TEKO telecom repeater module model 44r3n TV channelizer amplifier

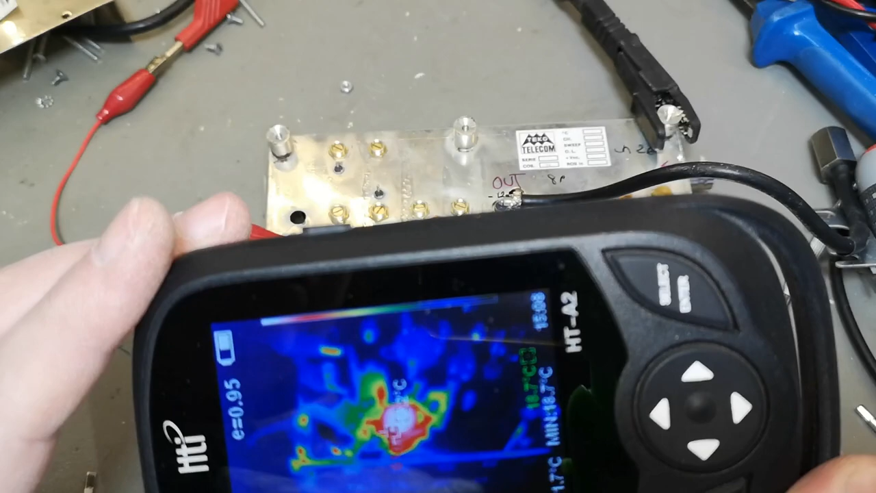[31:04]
see what it's doing let me turn off some of this annoying light here and put on the macro
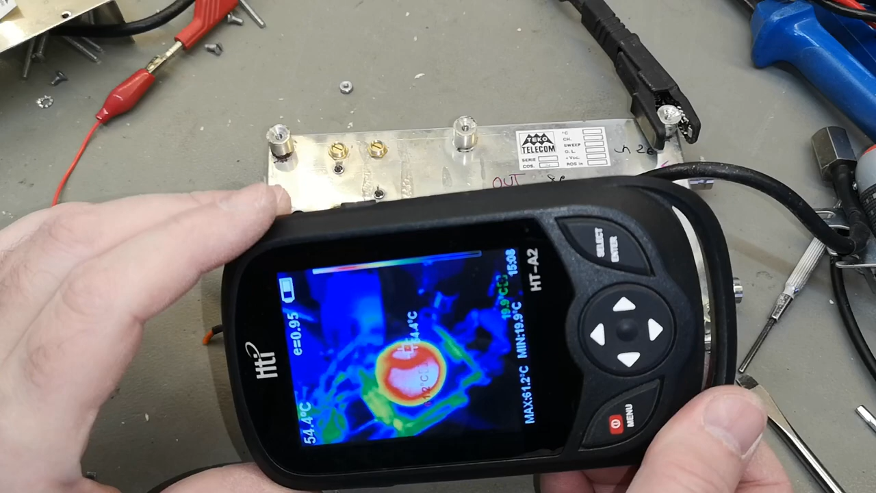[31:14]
On screen: min 19.9°C
this way we can make a nice picture here 61 see i painted the top black so you can get a better thermal
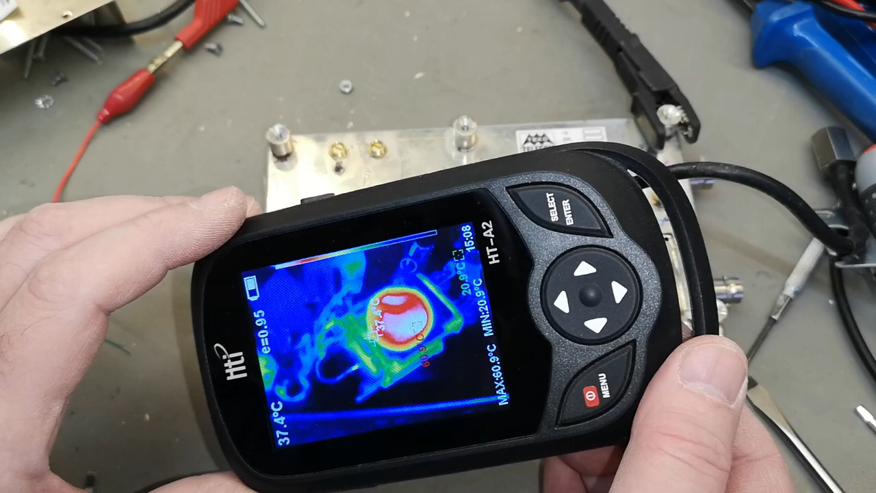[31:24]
On screen: min 20.9°C
and it's using about one watt to have this crystal nice and warm oh yeah you see reflections here in all the shiny
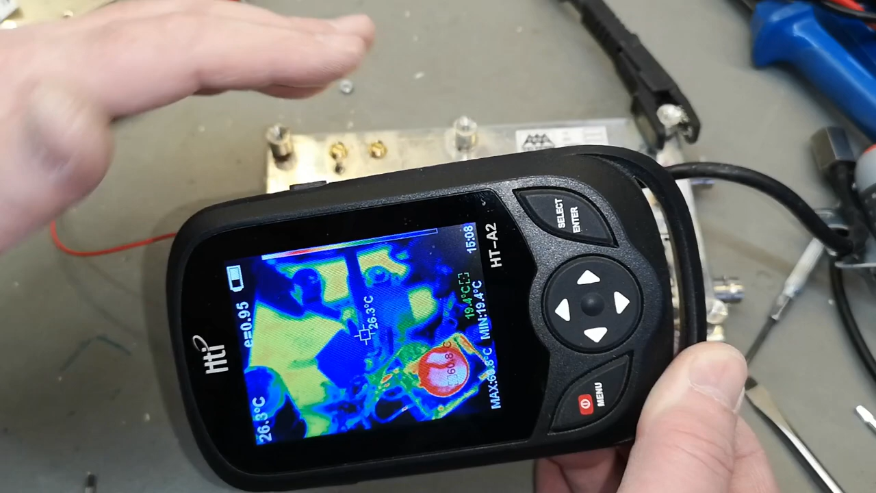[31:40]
On screen: spot 26.3°C, min 19.4°C
parts and this is definitely what you need to be aware of when you're playing with the thermal but see now it's not affecting the black part